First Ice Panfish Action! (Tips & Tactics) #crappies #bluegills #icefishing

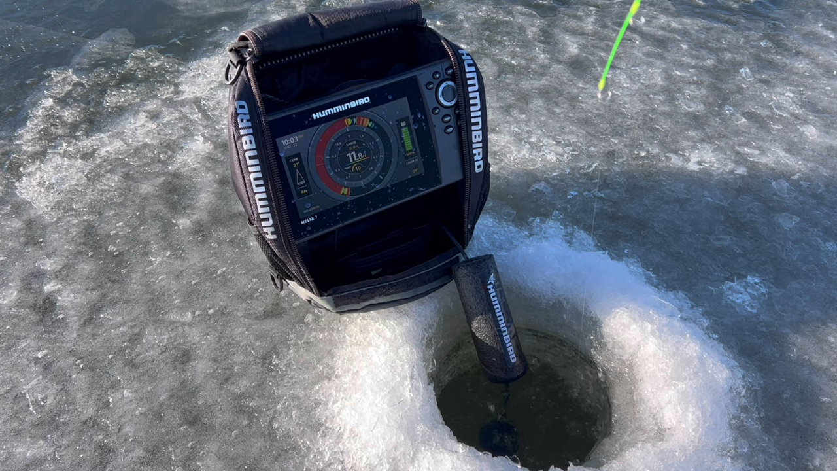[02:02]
It's like when you get two to battle, then they bite. Oh, just a perch though. There's a northern.
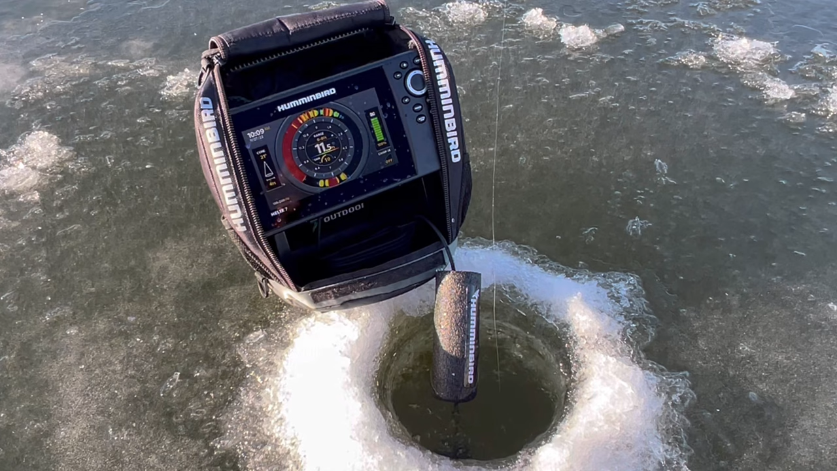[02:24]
That is definitely a northern. See if we can get it to bite. Snap me off. Yeah, bud. Oh, nothing. Here comes one flying. Oh, that was a northern again.
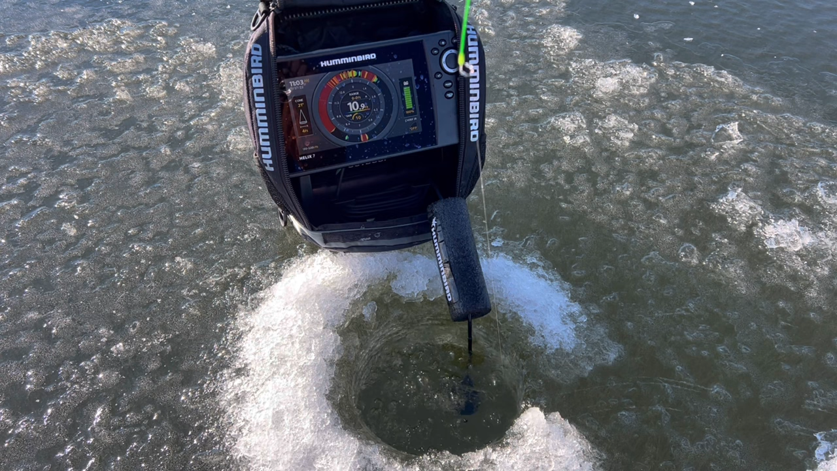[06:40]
Coax at the bite. Oh, here he comes. Here comes one. Come on. There we go. Yeah. I love that feeling. There we go. Come on. Ooh. Pretty nice sunny.
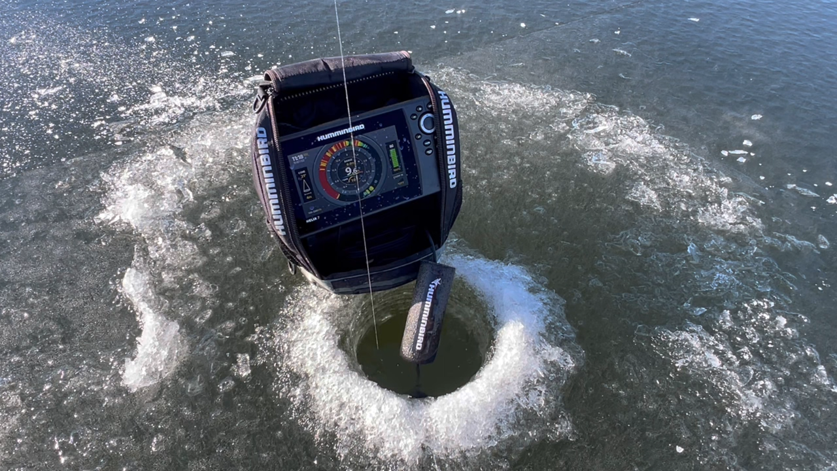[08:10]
There we go. This one's a fighter. Guys, this one's a fighter. Can't really tell how heavy it is, but it's a fighter. The old tuned up customs precision noodle.
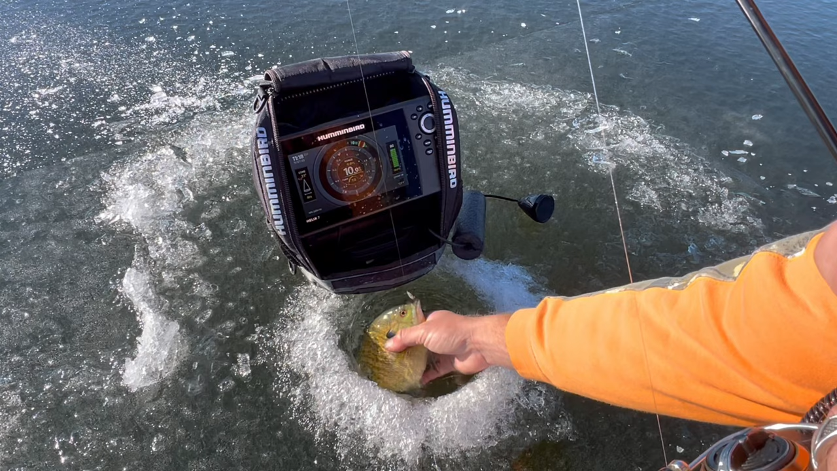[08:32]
Oh yeah. Oh yeah. It's probably the nicest sunny of the day. For it. That's a pie plate. Wow. Look at that. That is a beauty. Get it compared to the hole. That's awesome. That's why we come here, right here, guys.
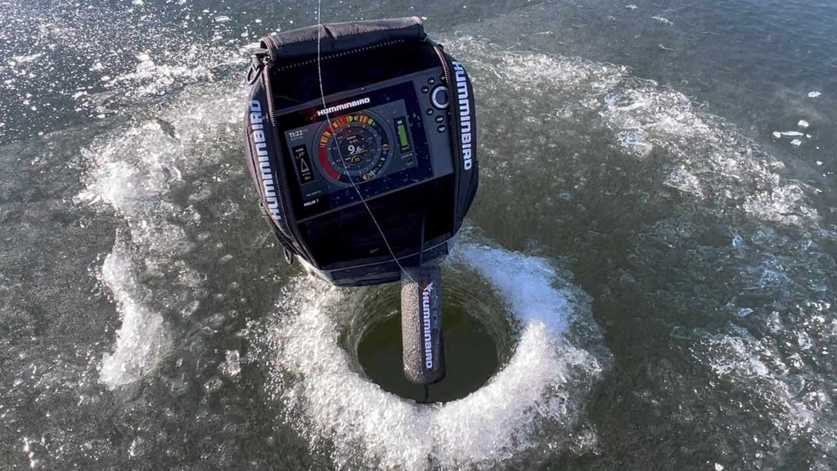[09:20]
And oh no, I missed it. Oh dang it. Maybe you'll come back. Oh. Come on, come on. There it is. There it is. Sometimes you get a second chance. Rarely. Sometimes you do. Sunny.
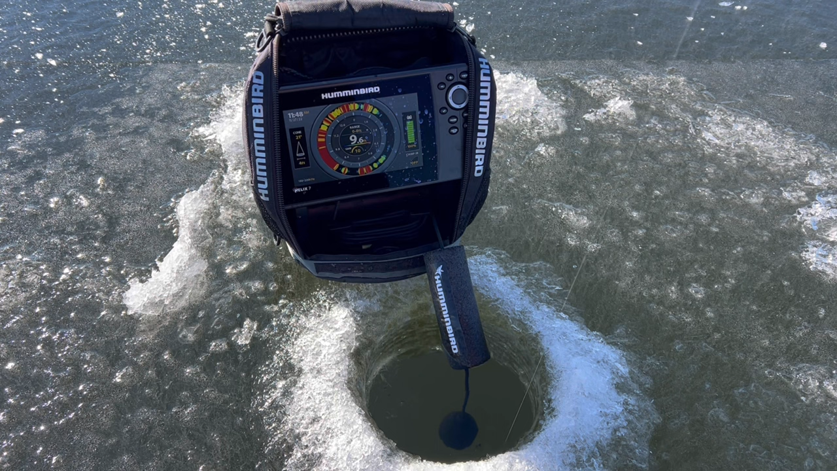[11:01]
Drags, this was too loose, we'll see. Oh no, that's a beauty.
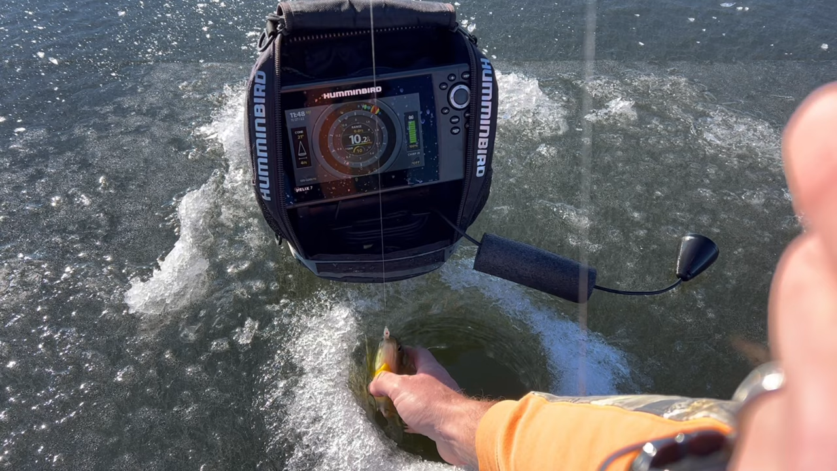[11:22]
That's a beauty. Sometimes you just gotta let the hole marinate a little bit and then come back to it. And then you get the biggins again. That's a beauty. I'm actually gonna leave this one sit right here for a little bit.
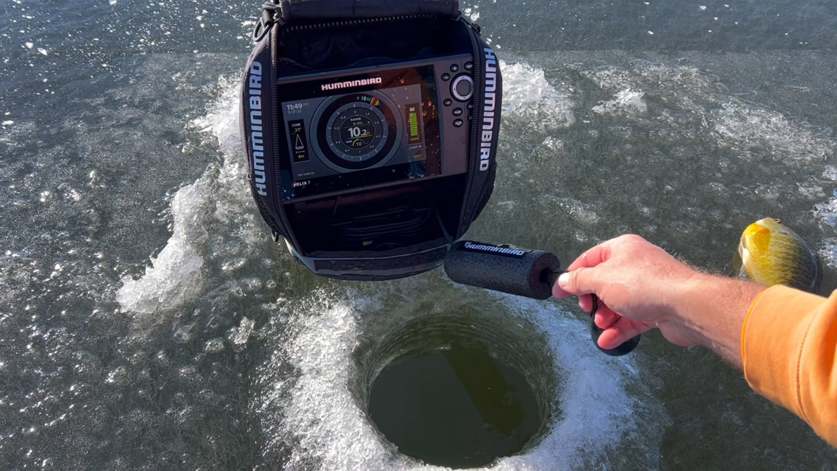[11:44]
So I don't chase all the other ones away because I'm going to leave pretty soon.